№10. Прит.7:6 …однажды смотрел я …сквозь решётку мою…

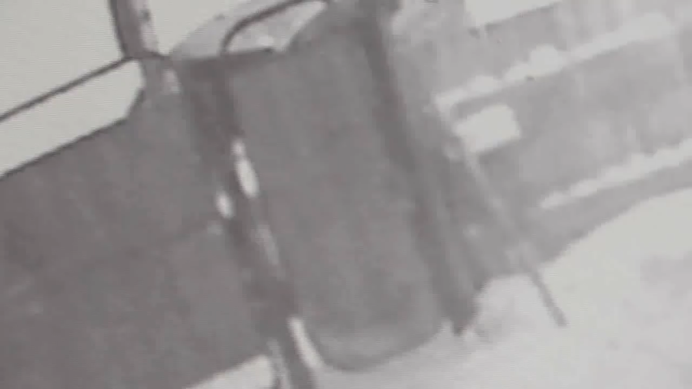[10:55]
Машина вплотную, только хвост видать. Тут никого не видно. Вот она машина.
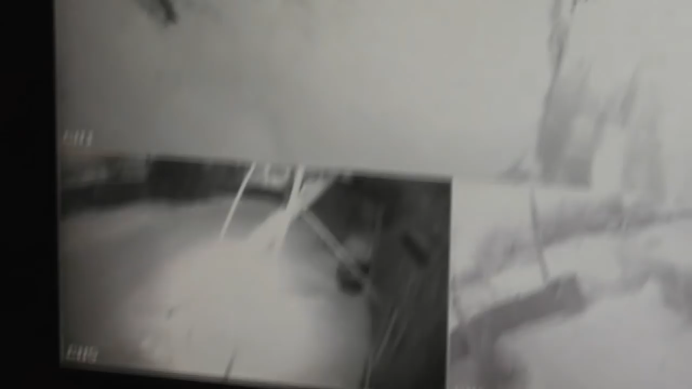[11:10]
Ну и все, больше ничего нет, это ее машина. Он говорил, что приедет. А еще он приехал-то, я так и не понял. Что такое важное?